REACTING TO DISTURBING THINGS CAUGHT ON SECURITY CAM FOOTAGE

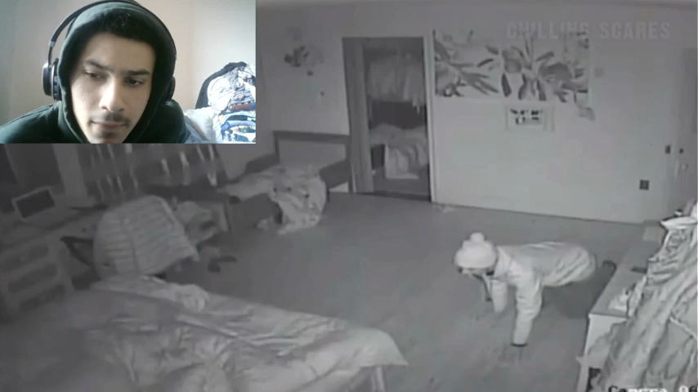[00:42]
later can be seen crawling around the bedroom of the house owner Who, the whole time, was asleep and completely unaware of what was taking place just a few feet away from him The man can be seen stealing the house owner's phone,
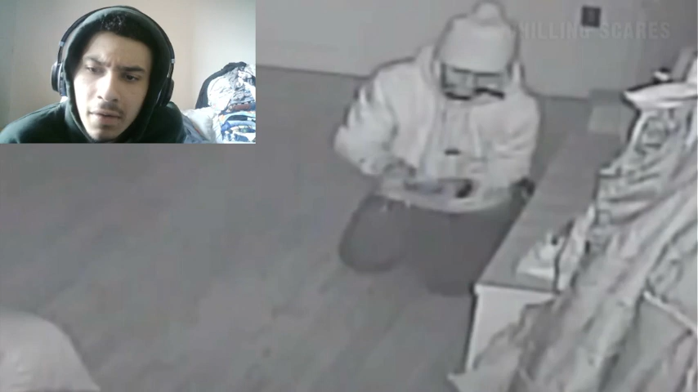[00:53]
which would end up being the only thing stolen But, most disturbingly, is the fact that the man can be seen holding a knife in his mouth Which, proves, this man came prepared for confrontation
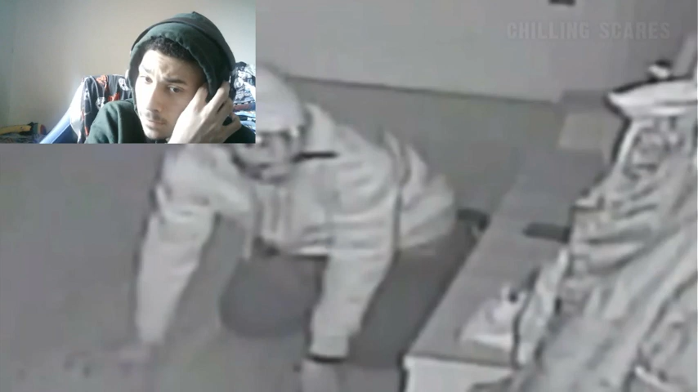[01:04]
Had the house owner woken up during the break-in, things definitely could have ended a lot worse than just a stolen cell phone Bro, he thinks he's a dog
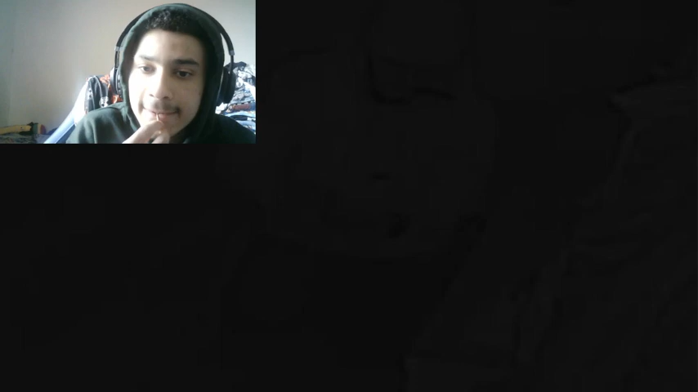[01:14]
I have a knife in my mouth Oh, it's a toothpick This home security footage was captured in the middle of the night And,
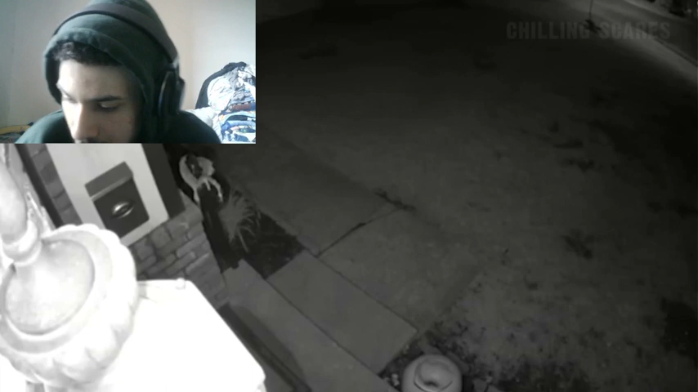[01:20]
it shows a man dressed in a Michael Myers costume walk into frame And, eventually, right up to the house's front door The man can be seen holding what looks like a knife And, wastes no time in trying to open the door After realizing it's locked, the man simply walks off But, only to return two more times to, again, try and open the door
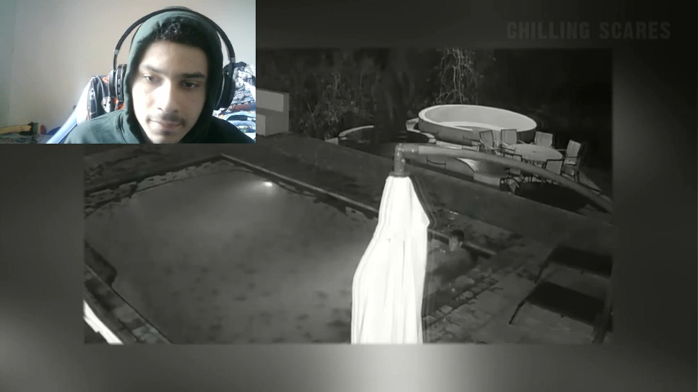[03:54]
so on the night of October 27th, 2016 They can be seen by one of the home's security cameras going for a late night swim And, that's when, practically out of nowhere A crocodile can be seen walking up to, and eventually leaping into the pool Yo
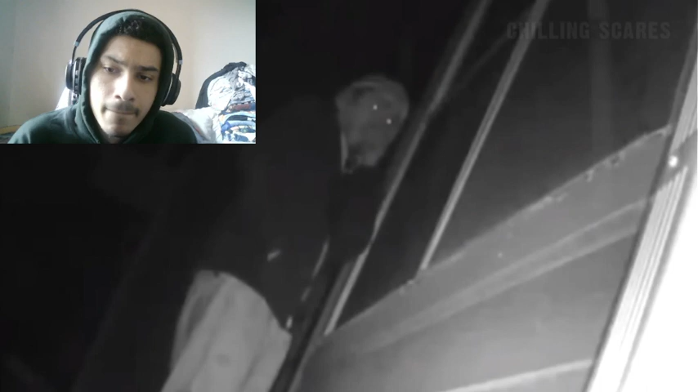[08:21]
Noelle believes this man that she caught on camera Had been looking into her bedroom window for at least three weeks Three weeks,
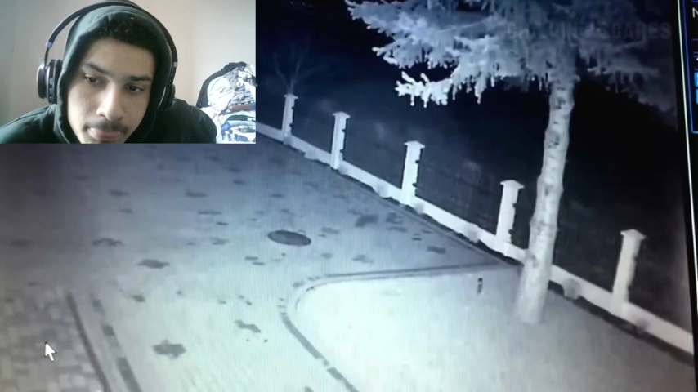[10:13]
They looked to fly across the screen behind the house's fence But it's clear something went over the fence Many comments claimed to have thought the video was in some way related to the paranormal Though one comment suggested the blurs looked like kids running by and throwing jackets over the fence The comment went on to guess it was a group of teenagers who had just committed a criminal offense And we're trying to ditch their jackets There's like eight It's harder to be identified by law enforcement There was like a bunch of kids though And wouldn't they look clear?